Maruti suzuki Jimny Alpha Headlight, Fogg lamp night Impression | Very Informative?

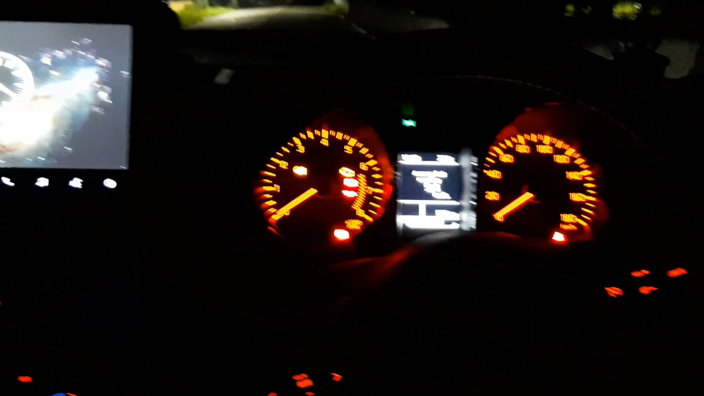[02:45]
जो हमारे climate control है, उसका कुछ यहाँ पर इस तरीके का मिलता है,
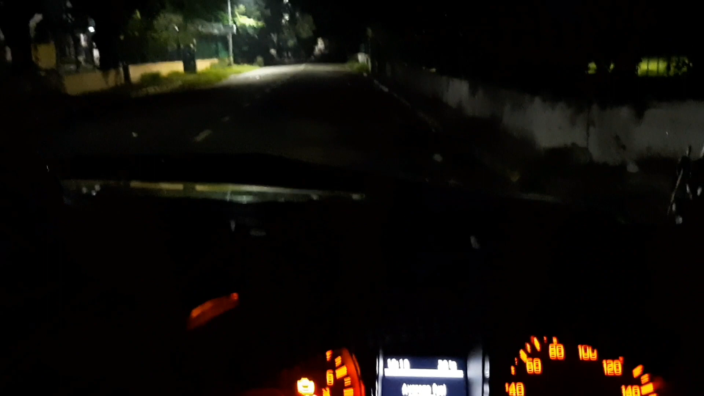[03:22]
आप सामने देख सकते हैं, road पर dark देख सकते हैं, अब हम अपना, यहाँ सबसे पहले आपको on करके दिखाते हैं, हमारा fog lamp, तो fog lamp on करते हैं, तो ये वला impression आता है,
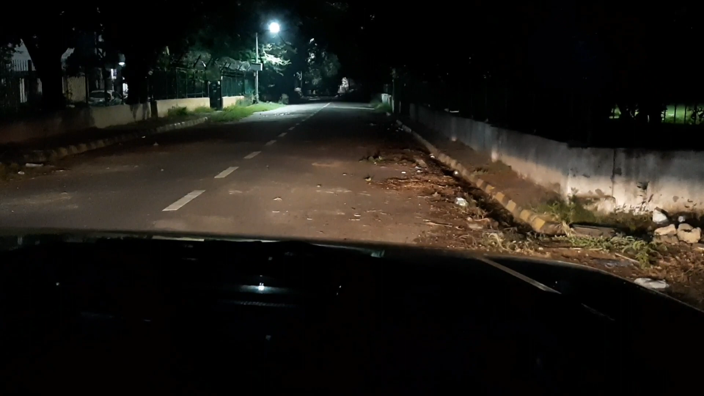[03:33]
fog lamp का कुछ ये impression, इसको off करता हूँ, ये off कर दिया, तो ये जो effect है, ये lamp की, जो की automatic है, auto mode पर डालने के बद अपने आप dark आने पर light on हो जाती है, तो ये बात करते हैं, ये देखिए, तो बहुत ही पढ़िया वाला effect आता है, निकलकर बहुत अच्छा effect आता है,
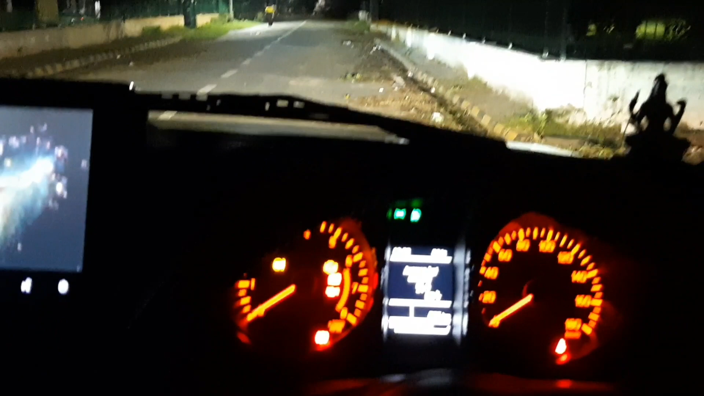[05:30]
तो आपको जो impression light का मिलने वाला है, वो बहुत बढ़िया मिलने वाला है, तो guys, ये हमारी जो video आज की है, ये video basically इसलिए थी, कि night mode में जब आप drive करते हो, तो कैसा impression रहता है, road पर, तो एक बार road पर भी अभी चलते हैं, और दिखाते हैं आपको road पर � इसका किस तरीके का impression रहेगा, और क्या कुछ help मिलेगी, जिमनी की हमारी जो head lamps है,
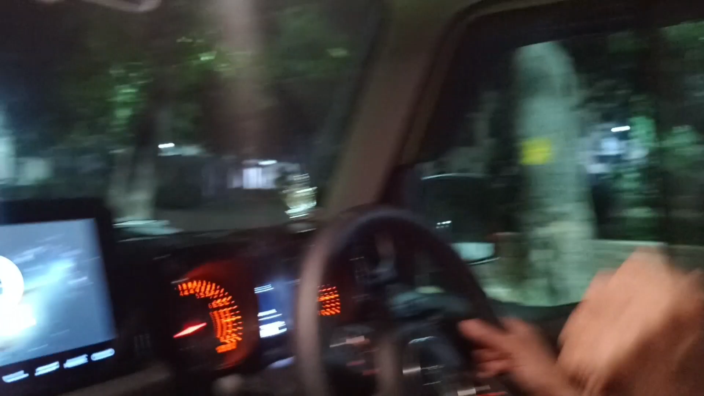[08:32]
अभी हम दिखा रहे हैं आपको night mode में, night ride में जो गारी का क्या impression रहता है, कुछ इस तरीके के dark के अंदर अगर हम देखें,
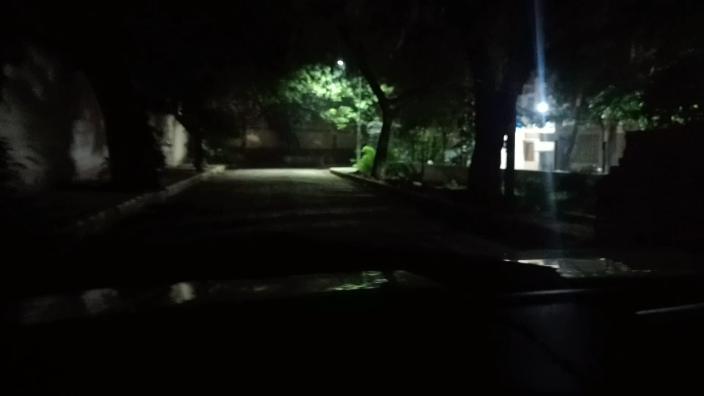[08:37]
तो एकदम से देखिए, आप क्या impression है � light का impression आप देख सकते हैं, तो अभी थोड़े से ओवर dark में लेके जाते हैं आपको और दिखाते हैं, गारी के night time पर जो light का हमारा impression है road पर वो कैसा रहता है, तो यह एक आपको clear हो जाए, कि हाँ,
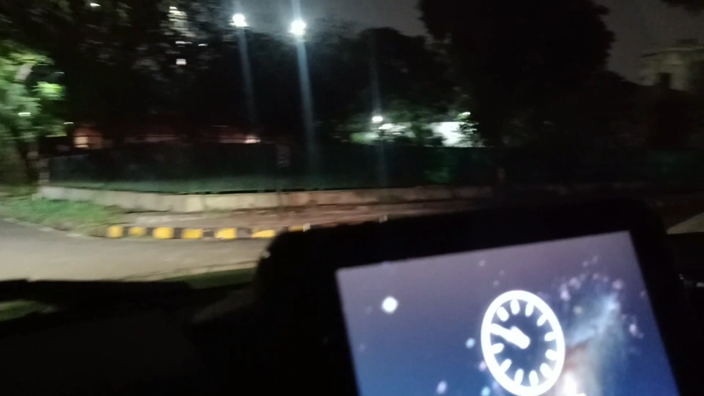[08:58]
गारी का impression है, वो fully, completely satisfactory है,